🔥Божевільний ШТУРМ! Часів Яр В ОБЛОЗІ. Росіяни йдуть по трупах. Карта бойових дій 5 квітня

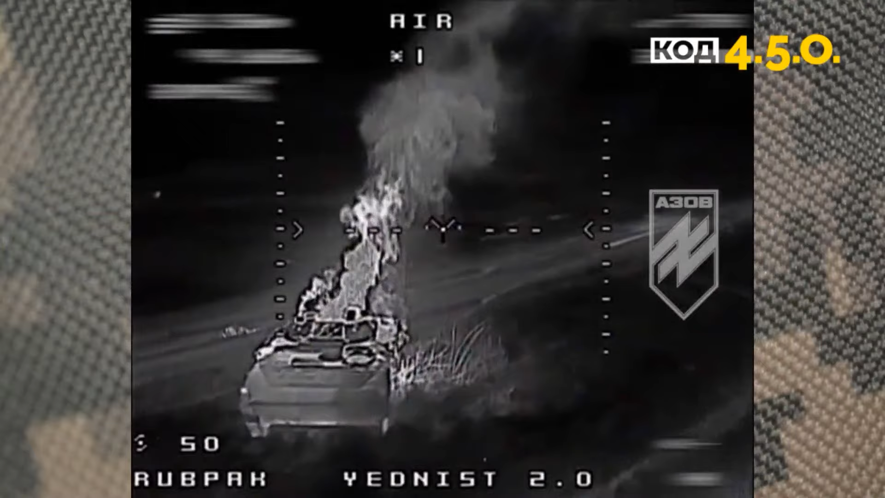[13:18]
Це полювання нічних FPV на ворога, якраз поблизу тернів, де ворог наступає.
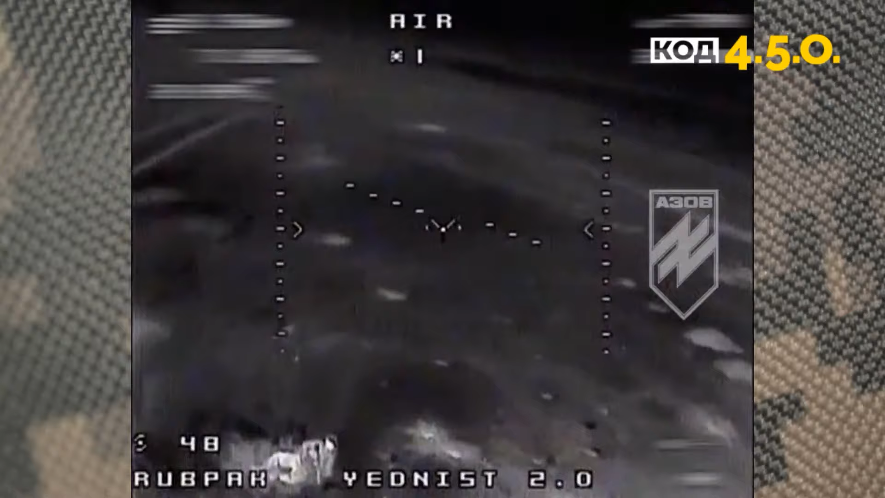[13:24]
Ну і вночі, як ми вже знаємо, і неодноразово це у відео зазначалось саме в нічний час доби, і ворог намагається десь просунутися, десь для себе вибрати кращі позиції для того, щоб вранці наступати. Підвоз БК, підвоз палива, води навіть якоїсь елементарної, це все в більшості відбувається вночі.